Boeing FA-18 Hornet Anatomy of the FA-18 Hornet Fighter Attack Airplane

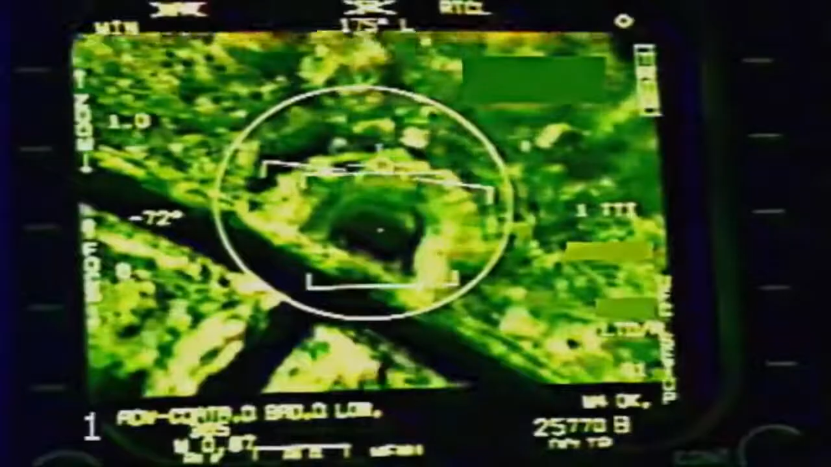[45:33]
Carrier-based Hornet squadrons increasingly employ deadly accurate infrared systems.
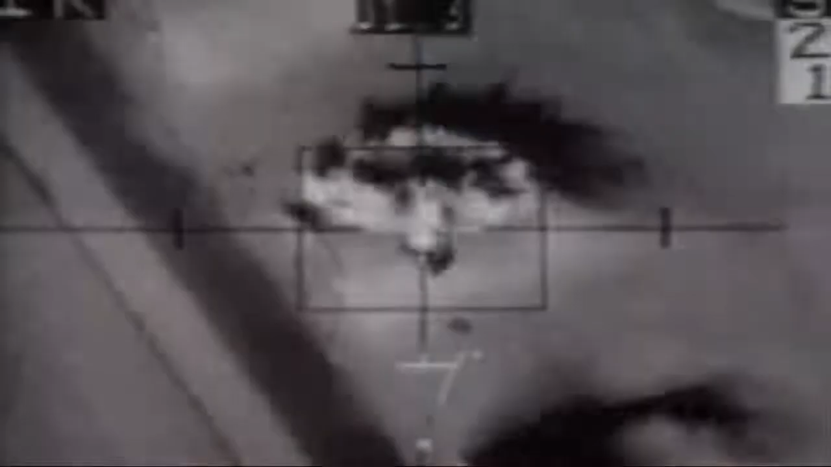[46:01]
And now I get a probability of impact within about 13 feet.